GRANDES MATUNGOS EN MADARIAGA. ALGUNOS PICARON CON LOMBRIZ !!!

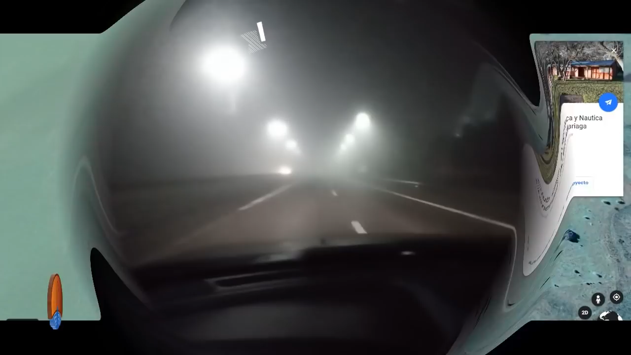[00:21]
Acá estamos en esta nueva aventura del pescador, camino a Madariaga. Estamos tomando casi la ruta 2,
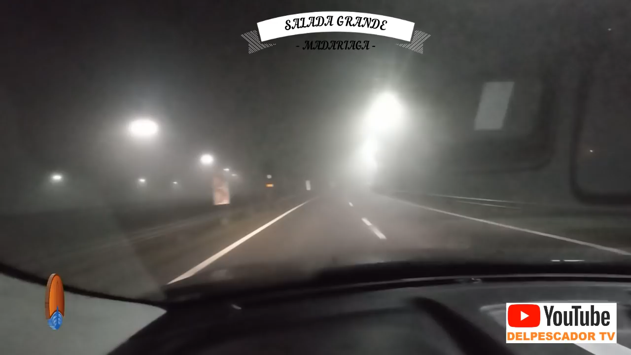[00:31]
la autopista Buenos Aires-La Plata y ruta 2. Realmente una mañana, bueno, una noche con mucha neblina, complicado, así que vamos a ir despacio. Ahora vamos a encontrarnos con Darío Guerrero y un amigo y seguimos. Esto es Hudson. Seguimos camino a Madariaga, señores, en busca de los grandes pejerreyes.